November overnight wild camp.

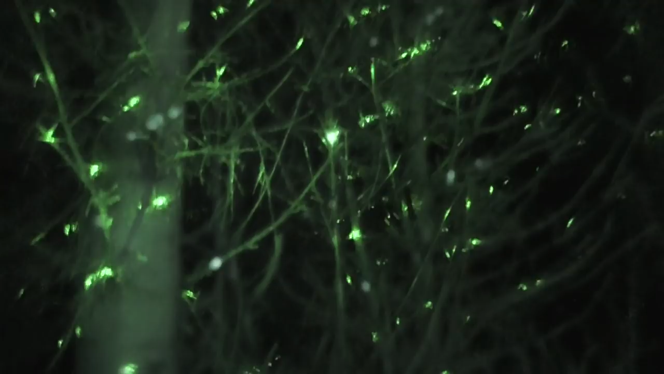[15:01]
Do you see they have fire flies? Doesn't it just? Yeah, I'm moving further away. Look at the class, that's epic.